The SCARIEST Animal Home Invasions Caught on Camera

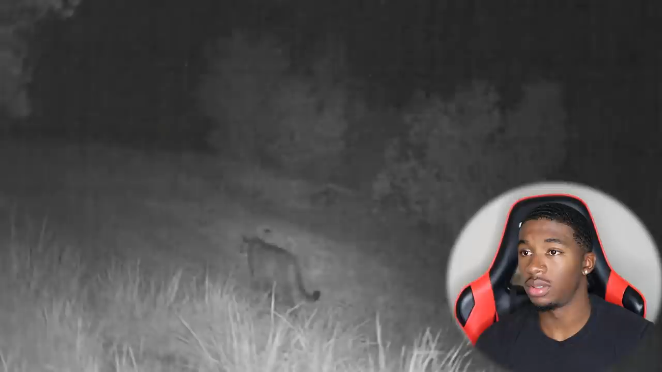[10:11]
In regions where mountain lions are known to live, scenarios like this are not too unusual.